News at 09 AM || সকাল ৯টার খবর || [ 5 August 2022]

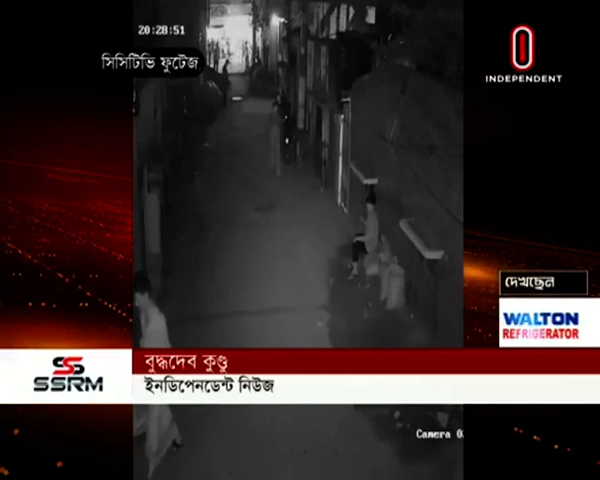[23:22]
বৃহস্পতিবার রাত 8:30 সিসিটিভির ফুটেজে দেখা যায় রাজধানীর মিরপুরের পল্লবী 7 নম্বর সেকশনের 4 নম্বর রোডে দাঁড়িয়ে মুঠোফোনে কথা বলছেন এক নারী। হঠাৎ ব্যাগ কাঁধে একজন ব্যক্তি এসে গলায় ছুরি চালান, এরপরই দুজন দুদিকে দৌড়াতে থাকেন।